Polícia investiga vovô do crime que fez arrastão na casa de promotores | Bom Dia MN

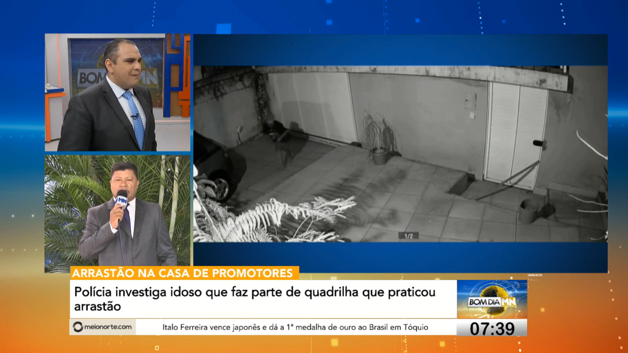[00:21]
Sem máscara, sem nada, rapaz. E ele tem causado terror aí na Zona Leste.
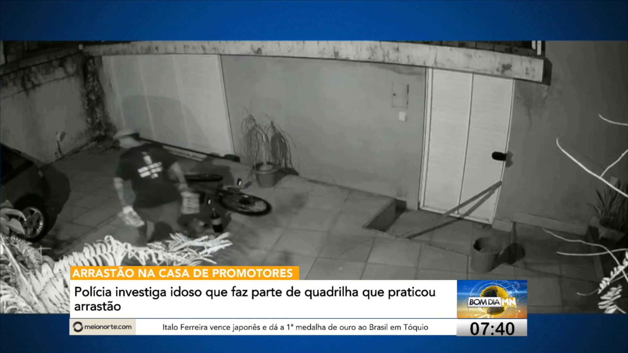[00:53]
Não, tá levando até cerveja. Não, levou tudo, rapaz. Não, não, não, não, não, não, não, não, não. O fim de mãe tá levando a cerveja do cara, Gilson Johnny. Atenção, São João. Rapaz, Zona Leste de Teresina. Coca-Cola, panela. Não, não, não, não. Não leva tudo, rapaz. Rapaz, o cidadão colocou um pedaço de pau aqui pra proteger, mas não protegeu desse trilho, né? Você ainda vai ver coisa, meu filho, nessa Teresina. Rapaz, o cara levou duas grades de cerveja.